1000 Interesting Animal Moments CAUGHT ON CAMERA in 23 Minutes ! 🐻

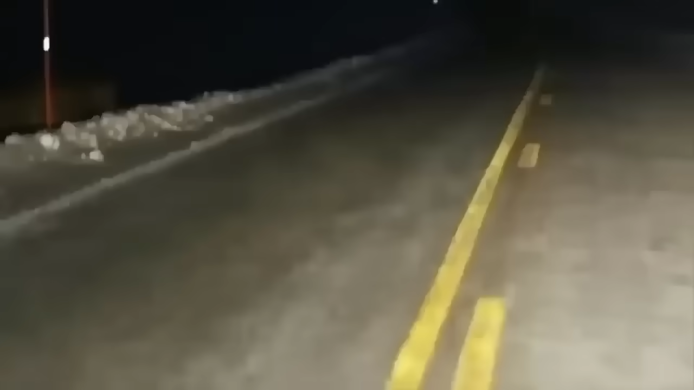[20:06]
A gigantic werewolf looking Canadian wolf patrols the scene at Yellowstone.